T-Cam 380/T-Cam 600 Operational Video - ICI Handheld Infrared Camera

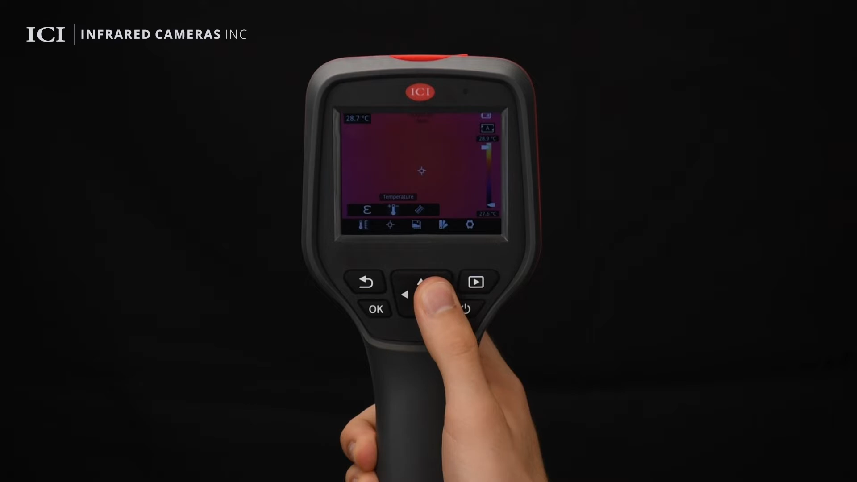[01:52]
Users can change the name of or delete images. Non-uniformity corrections happen at a predetermined interval. Users can set the image emissivity, ambient temperature, and distance.
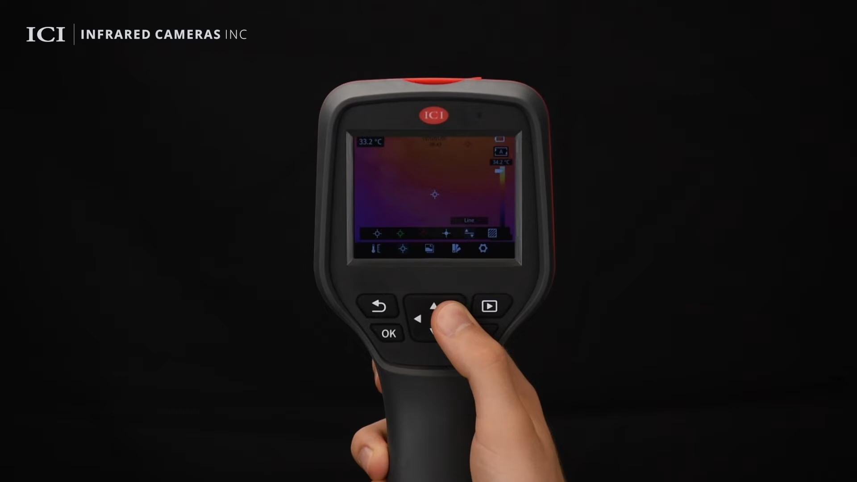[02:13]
Users can touch or drag on the touch screen to specify a point, line, or area for temperature measurement. Touch the targeted area for deletion or batch deletion.
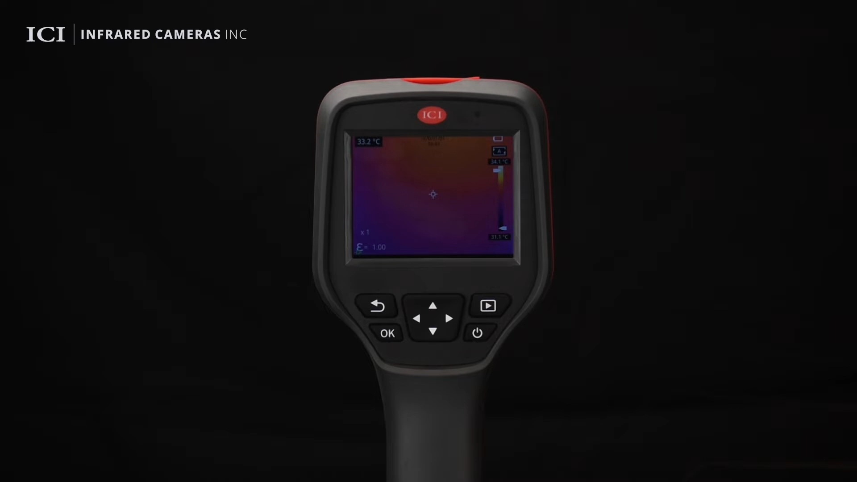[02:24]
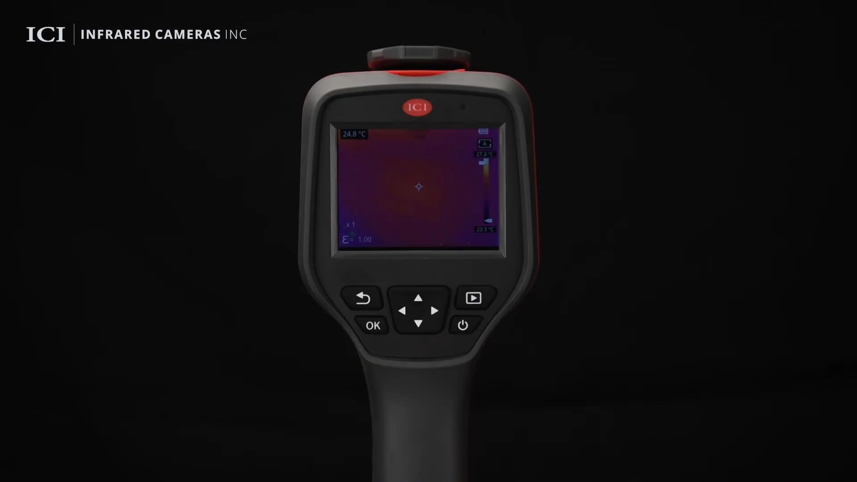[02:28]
On the image mode menu, users can choose from four image modes, including thermal, visible light, picture-in-picture, and thermal fusion. The registration distance can be adjusted for thermal fusion mode to align the images. In the palette setting menu, users can choose from 10 palettes,
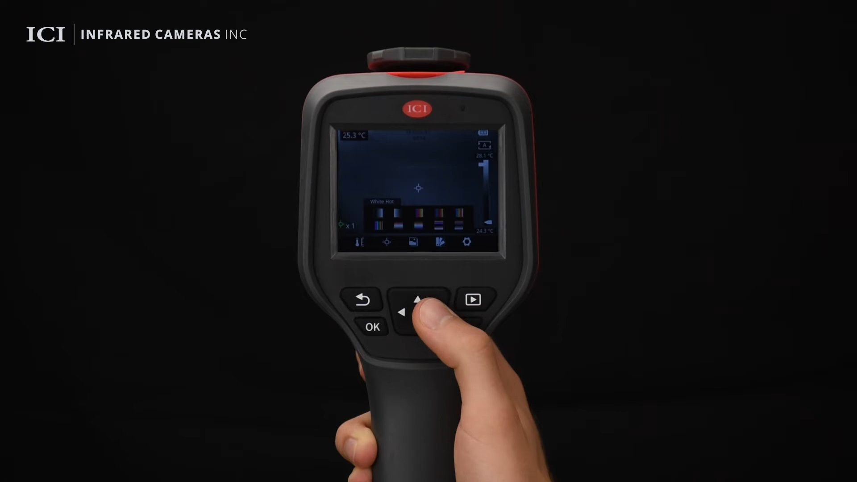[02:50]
including white hot, black hot, iron bow, lava, rainbow, high contrast to rainbow, and others.